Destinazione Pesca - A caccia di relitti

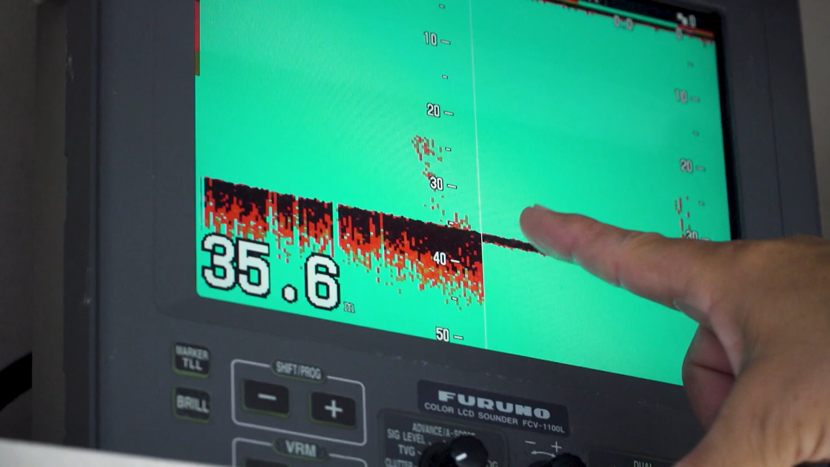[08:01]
Parecchio pesce qua, sul fondo, a mezz'acqua, sui 25 metri. Siamo decisamente nei paraggi del revinto.
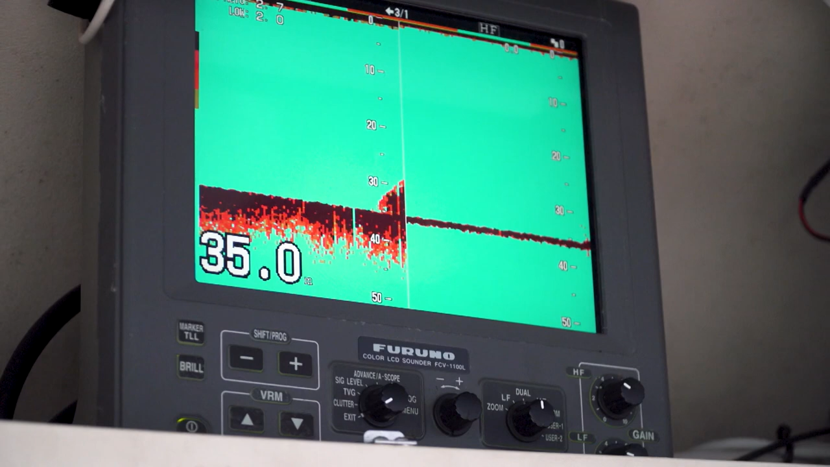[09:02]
Ecco che appare il relitto dell'Asia, che è sta nave poggiata in due tronconi a 35 metri di profondità, sulla quale pescheremo in questa prima fase. Ora si vede decisamente, decisamente bene.
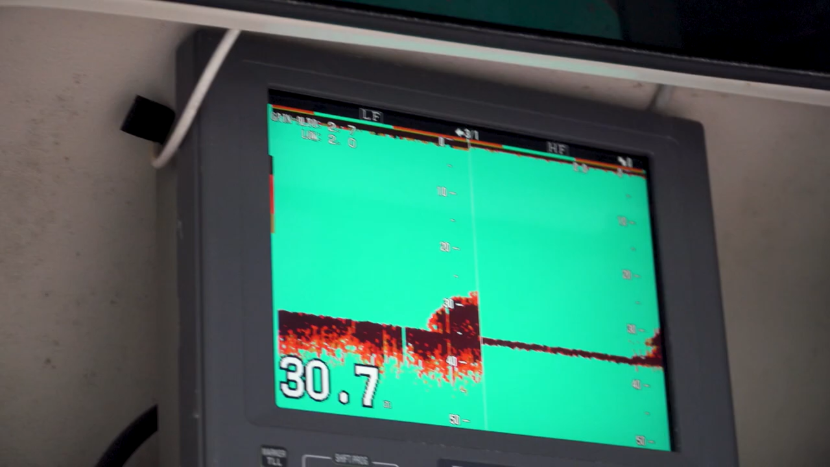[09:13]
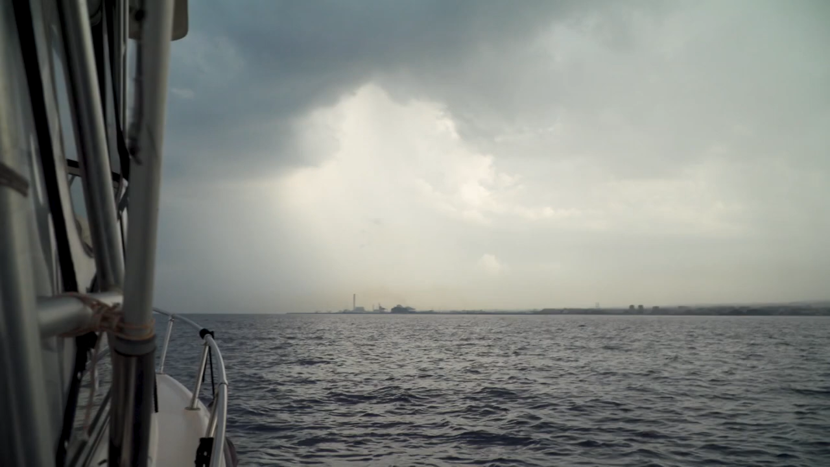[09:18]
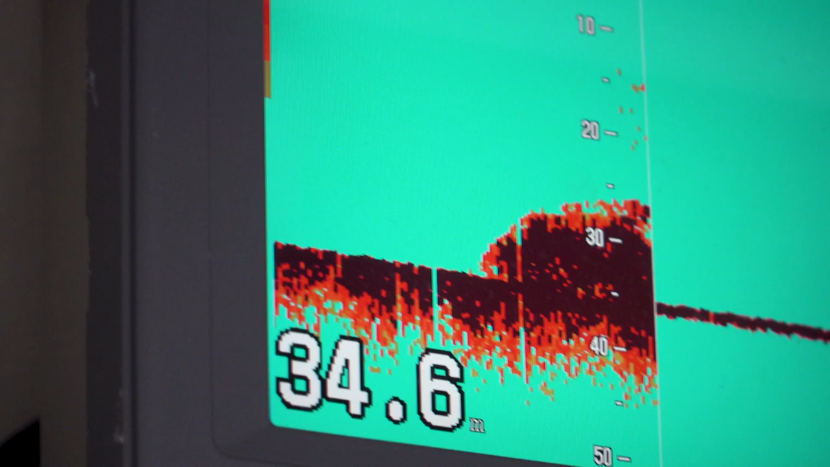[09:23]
Pesce pieno di pesce, guarda, pieno di pesce sotto.